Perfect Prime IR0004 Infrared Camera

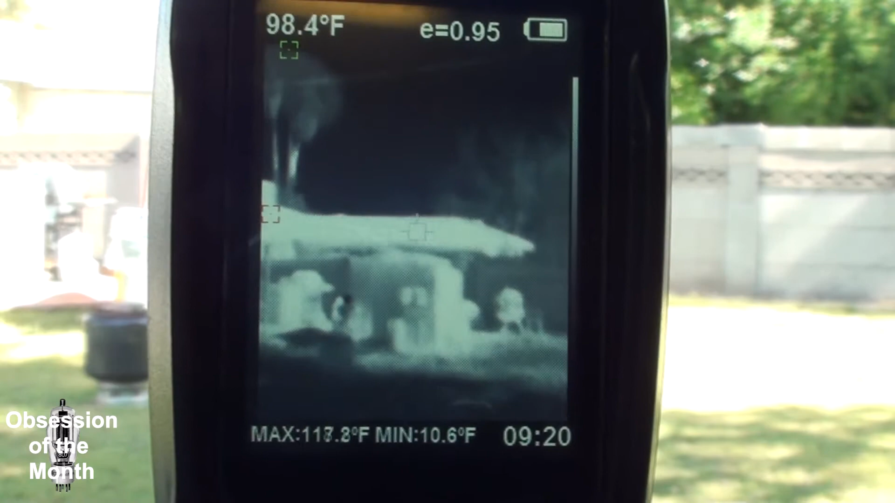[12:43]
On screen: spot 98.4°F, min 10.6°F
hopefully it's in focus and once again anything white is hot and black is cool
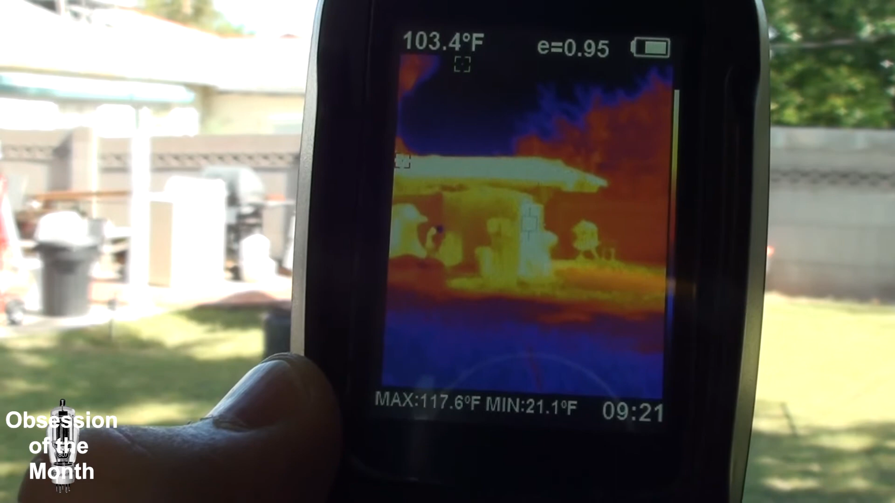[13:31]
On screen: spot 103.4°F, max 117.6°F, min 21.1°F
And so we're getting a temperature reading on the shed of 100, 103 shows the hottest is up on the roof,